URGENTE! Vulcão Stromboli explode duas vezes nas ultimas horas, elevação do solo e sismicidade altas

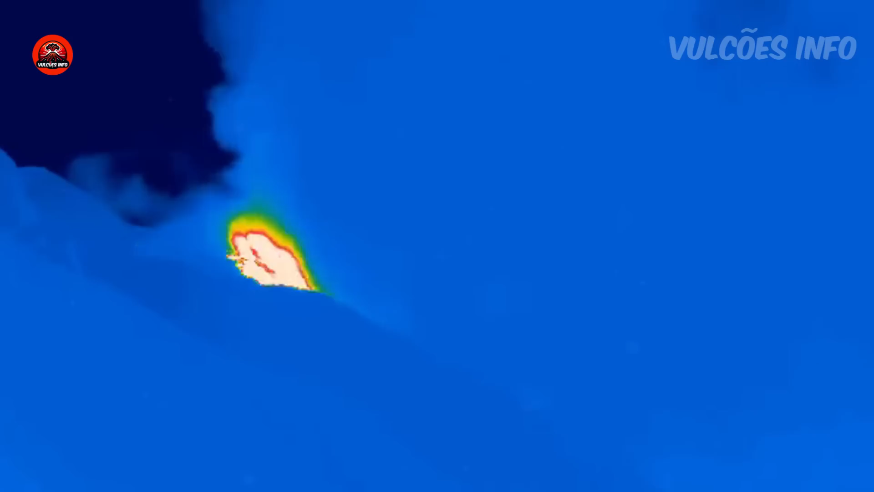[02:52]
Meia hora depois, às 19 e 48, a atividade parece diminuir.